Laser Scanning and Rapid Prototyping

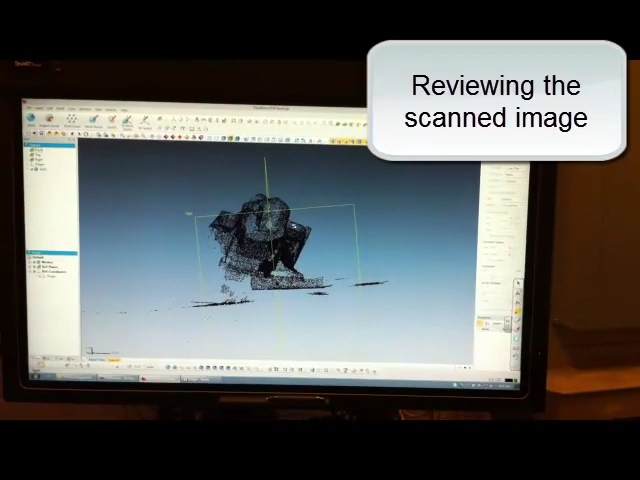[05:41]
So one of the challenges is, when it comes in, you see my planes, they're kind of up in the space. Zero, zero, zero is where I pull that trigger the first time.
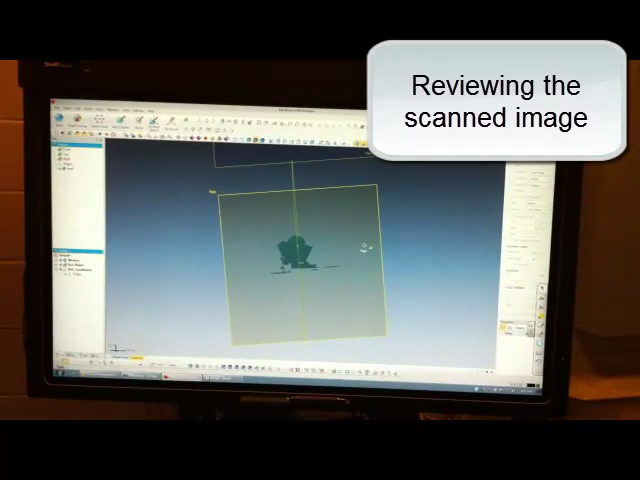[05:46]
Where it kind of figures where things are. So I don't really have a plane on that surface.
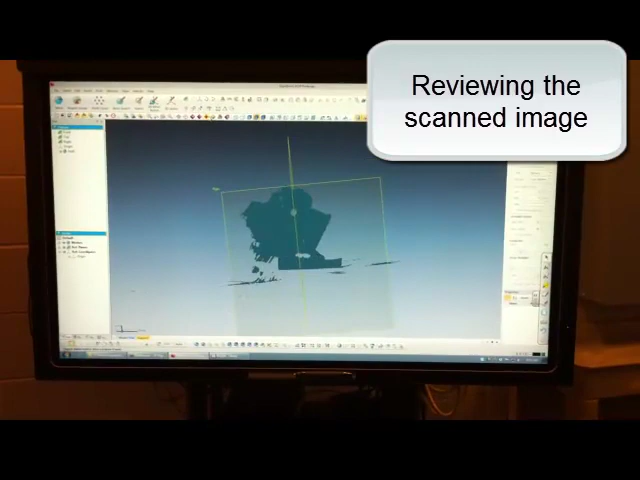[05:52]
So that's kind of where we'll start. Trying to make so we can see our mesh a little better. There we go.
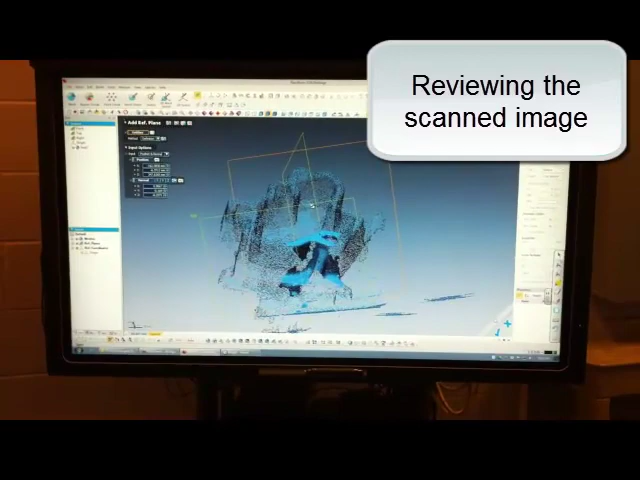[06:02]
So they do have some fairly nice tools. You can grab, you know, a little bit of that flat. A little bit of that one.
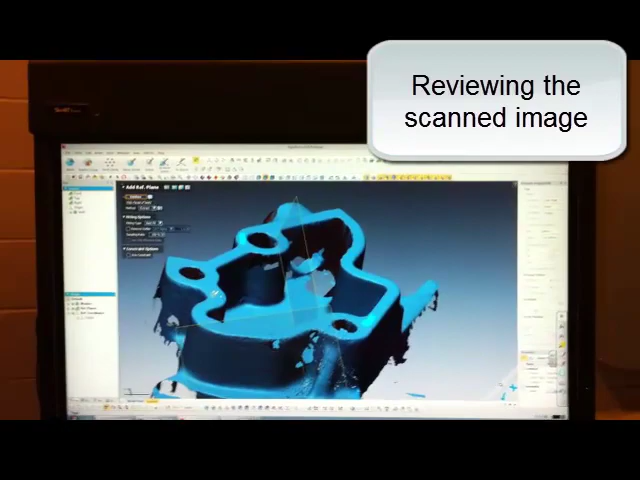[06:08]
A little bit of this one. And I'll define a plane on that surface relative to those faces.
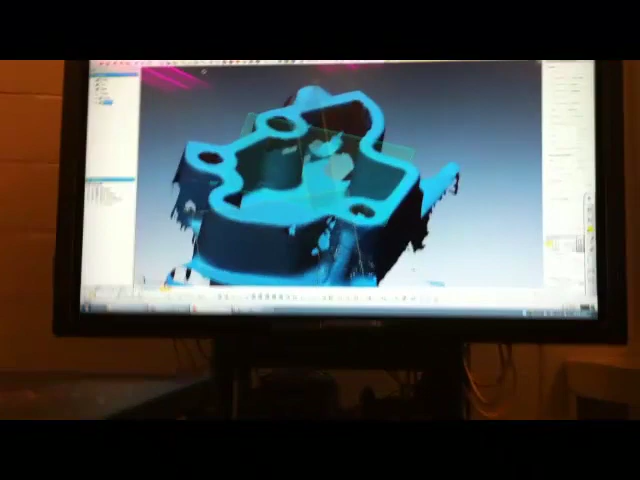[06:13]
Just kind of pick a few pieces of it. So if I turn on the lines,
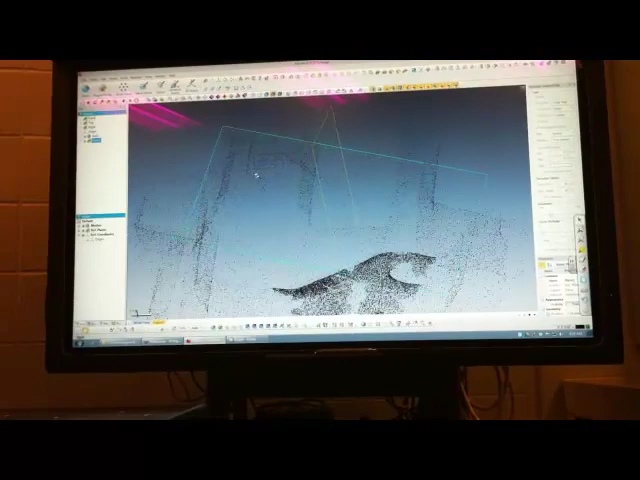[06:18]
you can start to see what the scanner actually built up as it was mapping the surface.
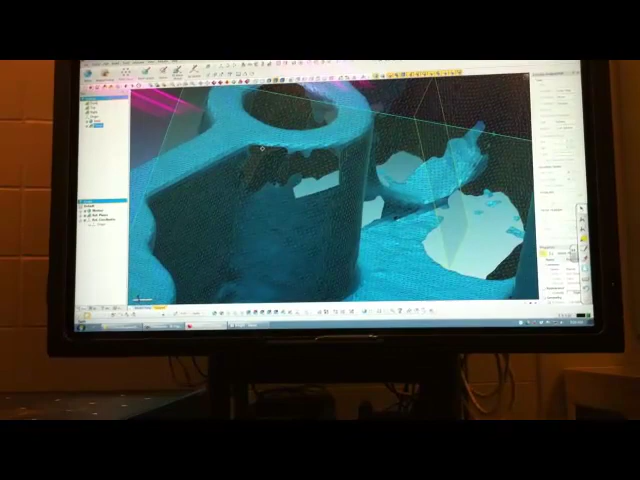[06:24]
We've got those nice little .5 millimeter triangles.
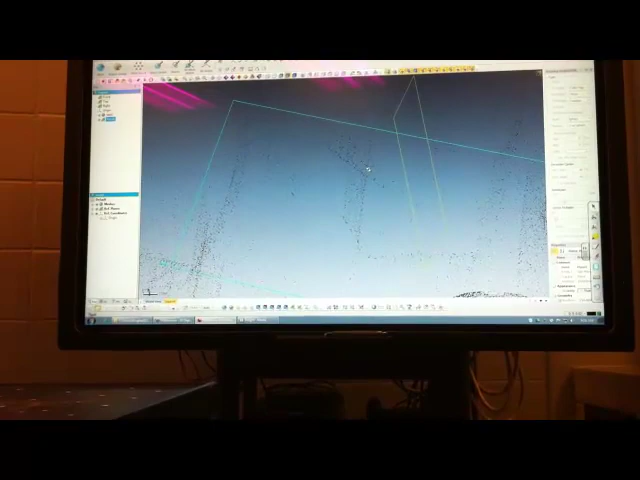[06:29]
If we go over and look at that high resolution area, we'll find an area where it transitions.
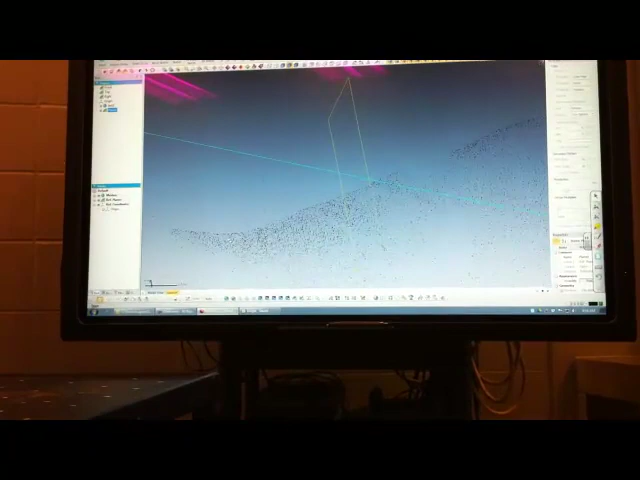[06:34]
So there's high resolution, there's .5 millimeter.
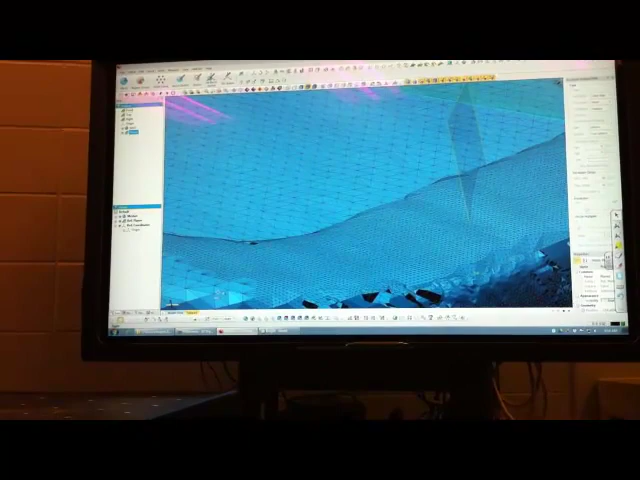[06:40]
So it's about ten times the density. So you can get some really, really accurate stuff if you need it.
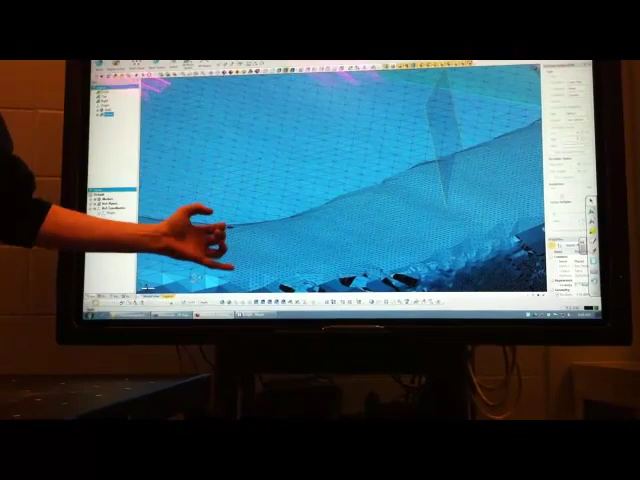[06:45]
We're even seeing the curve as it goes around that edge. Keep in mind that this is a casting. A little casting. So let's clean up our views a little bit. We'll take off the other planes. So I want a sketch of that outer profile. I'm just going to grab this plane. Just drag it down a little bit. It went down 19 millimeters. We'll adjust that. We'll go negative .
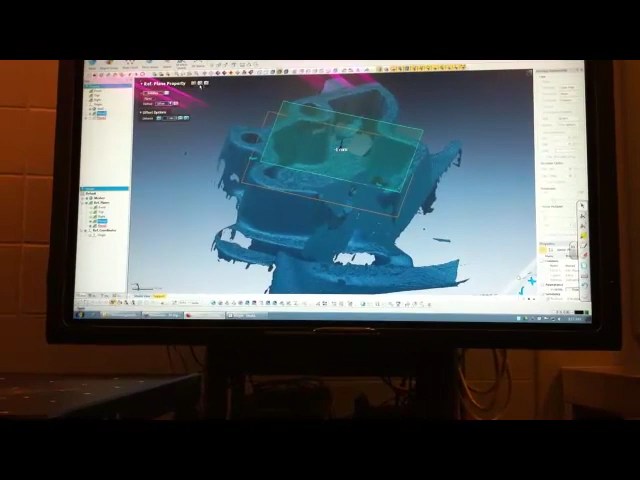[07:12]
And all that's really doing for us is creating a plane that interferes all the way around.
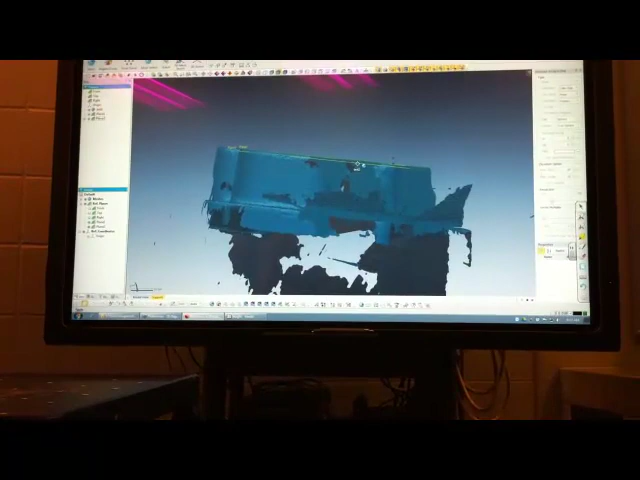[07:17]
Yes, it's got draft because it's casting, but the amount of draft it has isn't going to kill us.
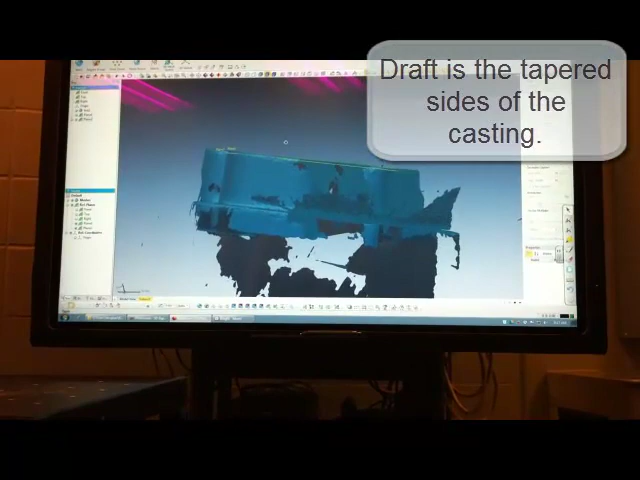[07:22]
Now that I have a plane interfering with the overall model, it was known as a mesh sketch.
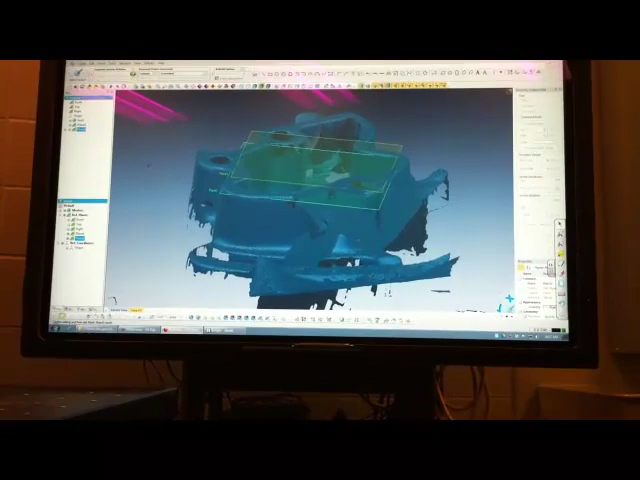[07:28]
And it goes and traces all of that for me. So there's our toolpath.
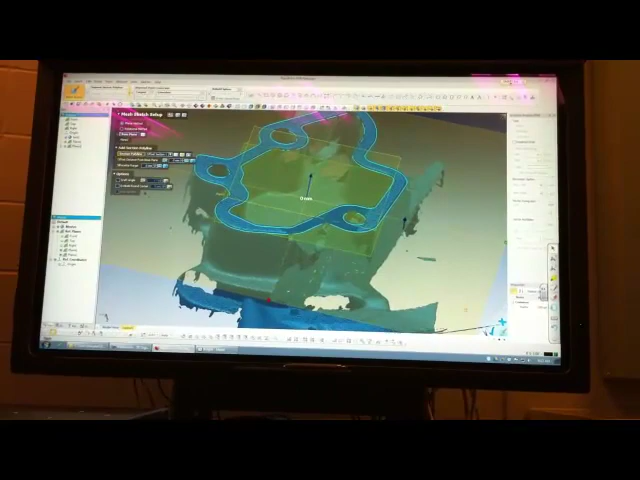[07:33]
And I'll just say okay. We've got all sorts of cool features. It can silhouette up and down. So if I was missing a little bit of data, I could say, well, look a couple millimeters above and a couple millimeters below of this. And generate that sketch as well. You end up with a lot more data lines on it. This one's nice and clean. And then it's kind of a simple matter of going around and sketching. There are some auto-sketch tools in here that will try and map lines as best as they can.
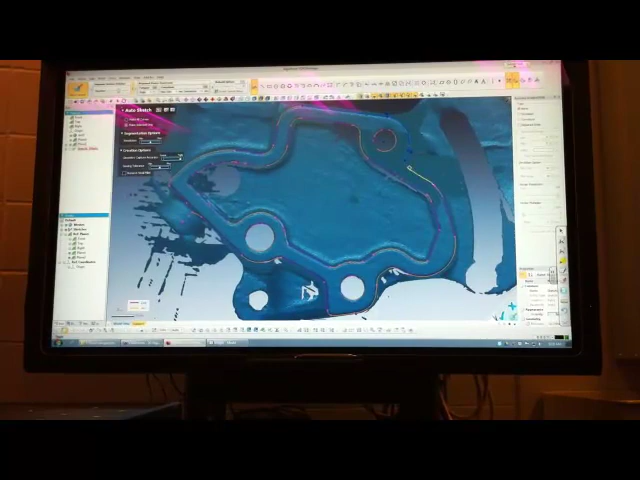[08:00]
They can be a little frustrating. Sometimes it's easiest to just, you know, sketch point to point, put in your arts, put in nominal diameters.
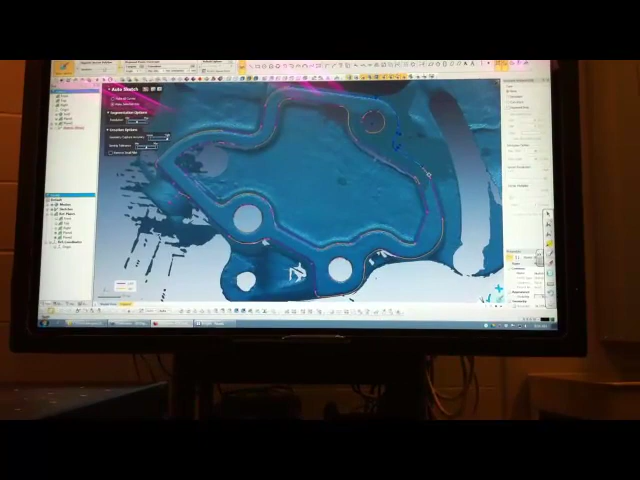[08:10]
Because then you learn what the sizes actually are. But because it's done the mesh sketch, I can come in here, pick an arc, and it's going to map a circle to it. Say okay to that. And grab me my smart dimension tool and just see what it is. 4.9975. Odds are it's supposed to be a 5 millimeter hole.
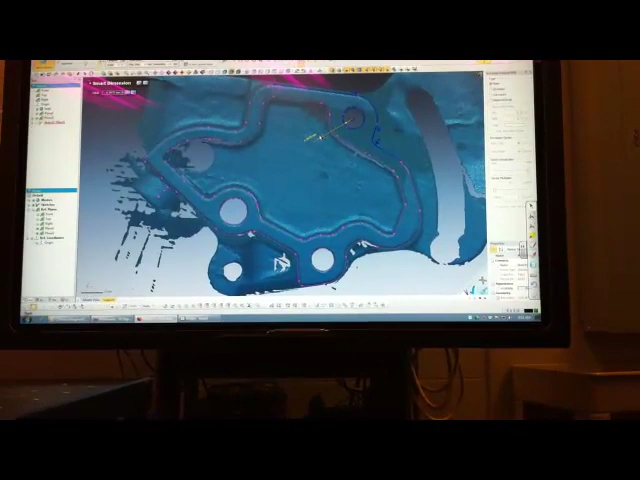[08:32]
And it was looking at that hole for me taking the scanner and kind of bending it around. It's on an angle. And we did add a tiny bit of thickness by adding the powder in there.
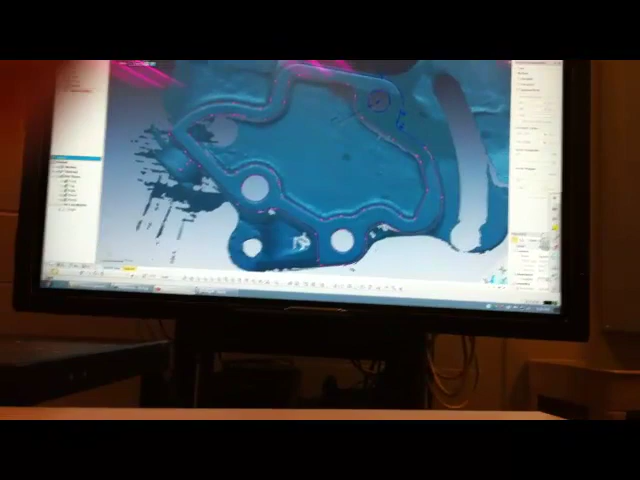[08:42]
Once you've done the scan, it's fairly easy to map these guys in. 6 by 205. And one more.